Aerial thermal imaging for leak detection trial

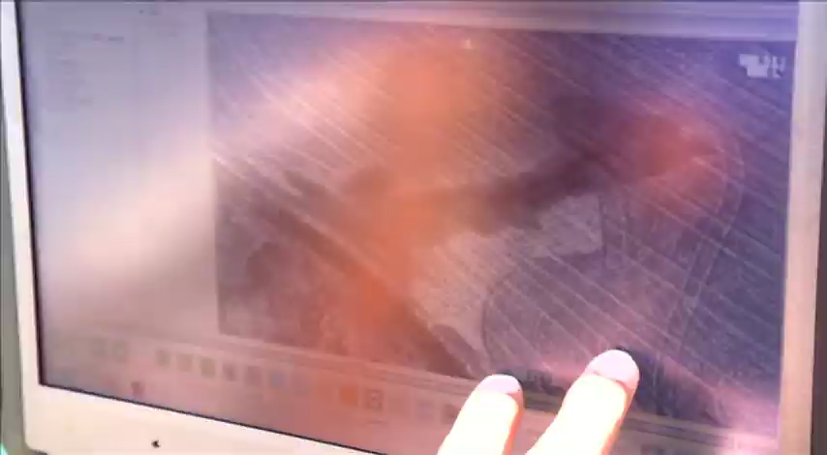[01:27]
We use the infrared sensor and we effectively scanned the
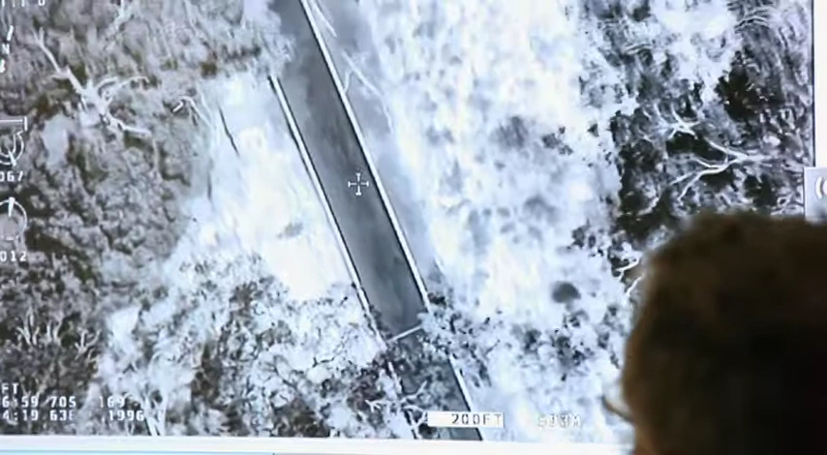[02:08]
You can clearly see the culvert of the channel, the concrete base and the concrete sides of the channel,
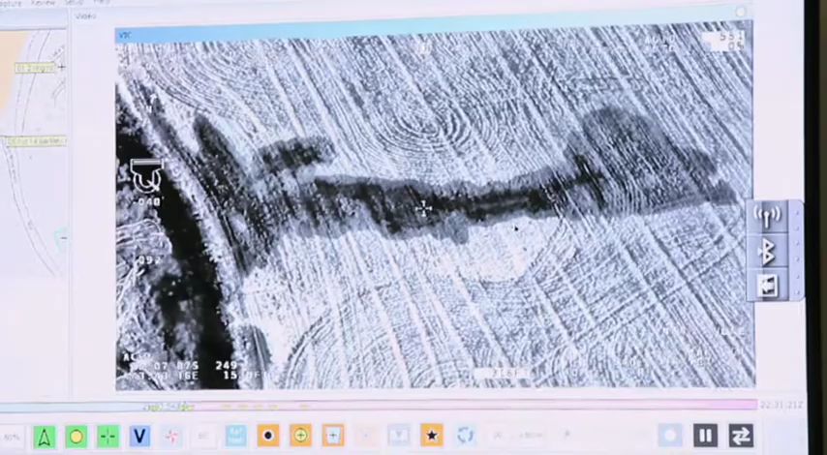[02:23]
differences within the soil and the surrounding area. There seems to be positives around detecting water loss around channels.
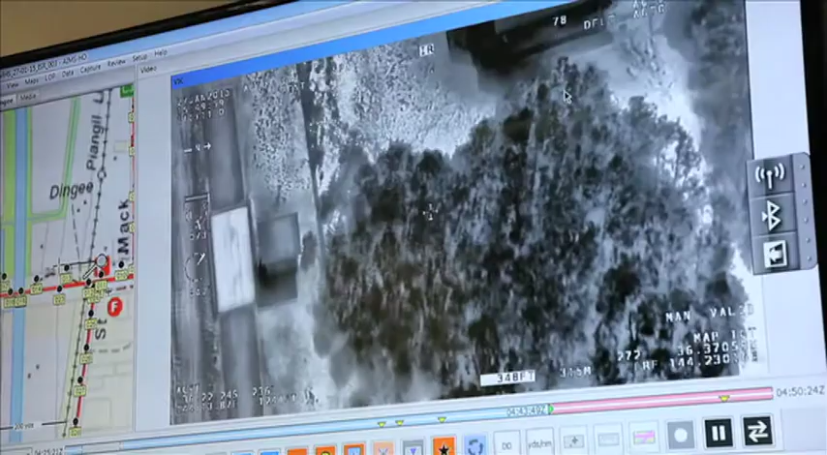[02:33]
The footage shows in urban areas it is hard to detect water loss due to a variety of issues,
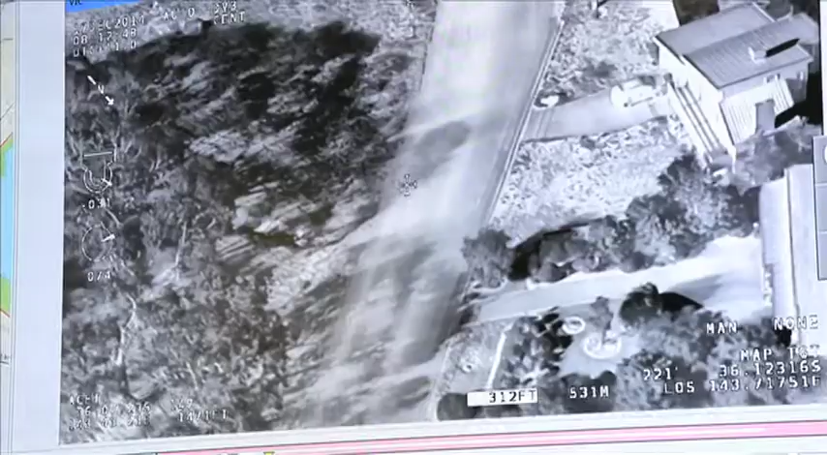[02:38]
including bitumen, grass, tree cover, shading.